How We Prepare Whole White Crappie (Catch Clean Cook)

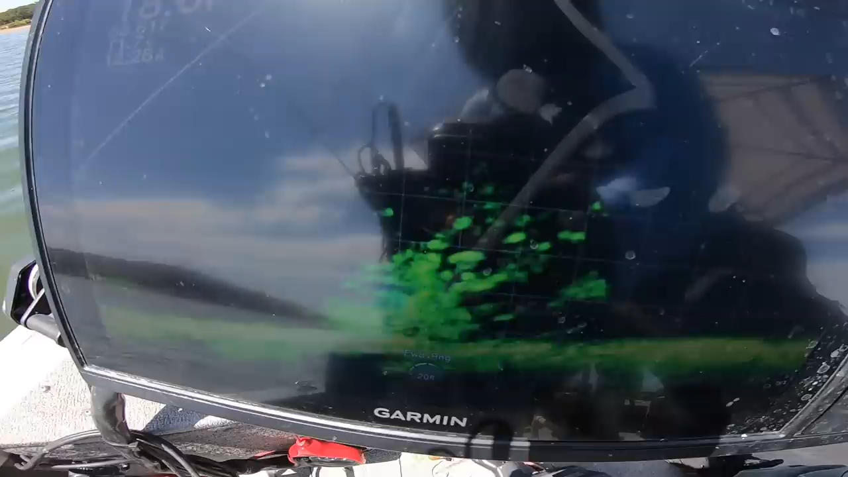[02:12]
Look at all three. Somebody look at all three. Look at all three.
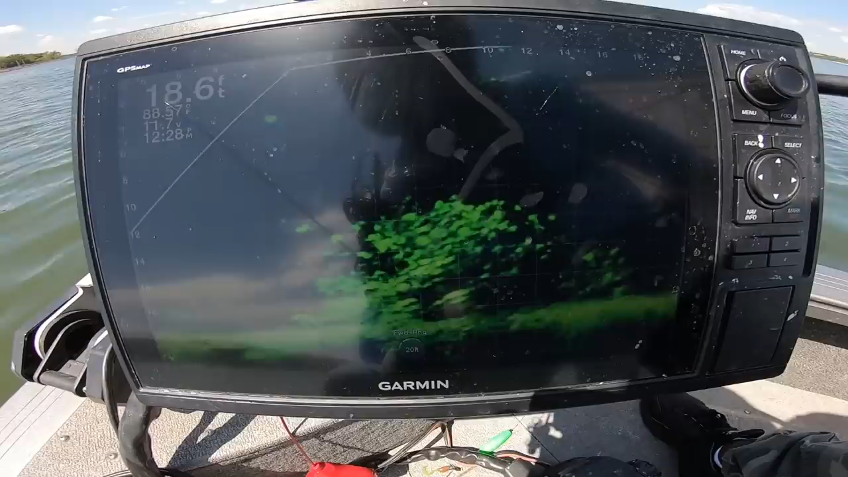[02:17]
Hold on, oh my goodness gracious. Look at all three. We got everything we need right there.
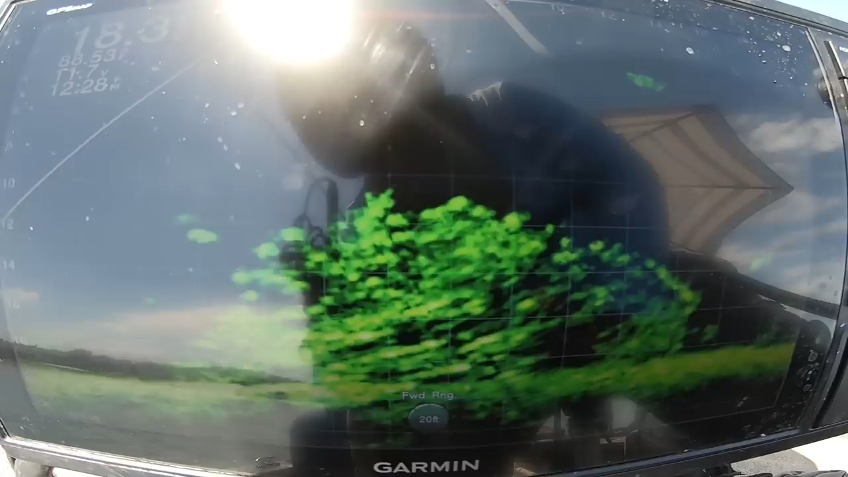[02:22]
Everything we need is right there, baby. Swimming.
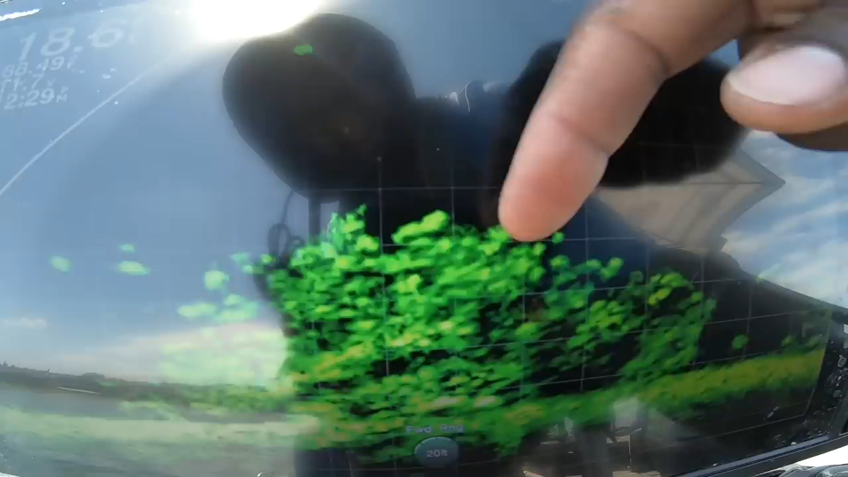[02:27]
If you see the white dot, we're gonna try to give him all we got. Let's go. Wait. Oh boy. Oh, groceries. I see groceries. Is it gonna land him? Dad, what you doing over there, Hook?
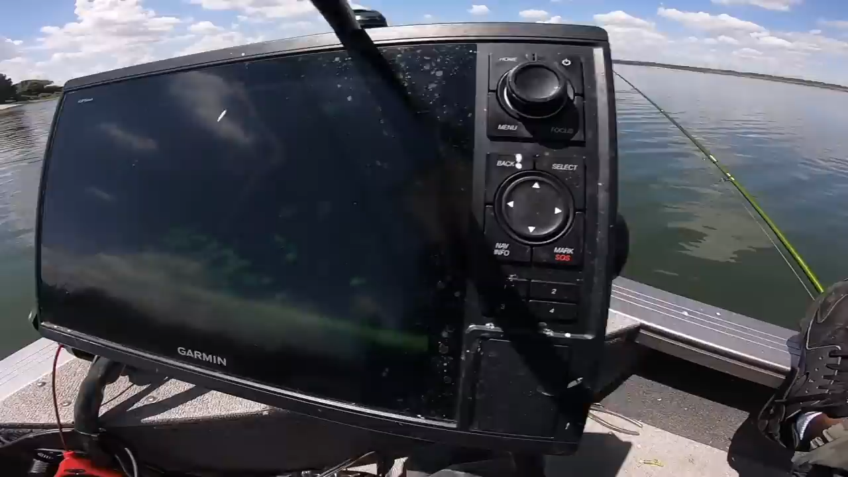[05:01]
Something interesting I want y'all to check out. My brush pile is over there to the left, like we're pointing with that zip tie. But look, when I pan to the right, look at all them fish sitting out there.
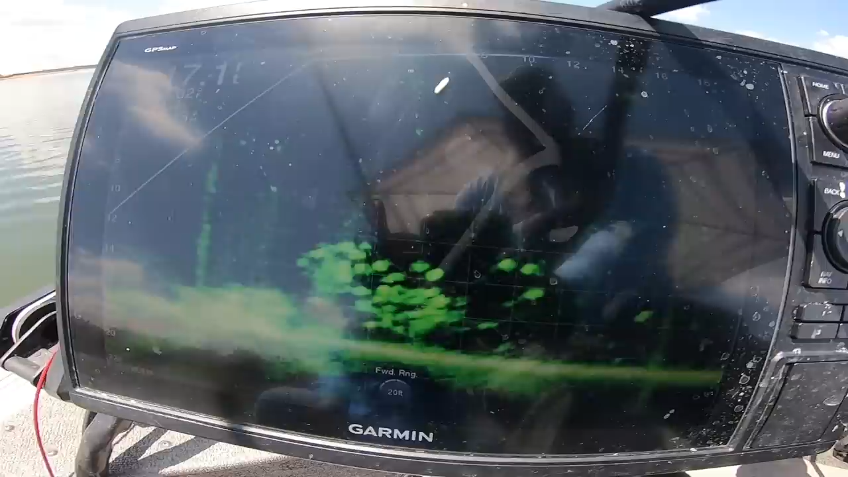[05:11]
They're not on the brush pile. Now, it's probably a lot of small ones, but they're there. Ooh, he got it. Yes, sir. Ooh. Yes, sir, Dad.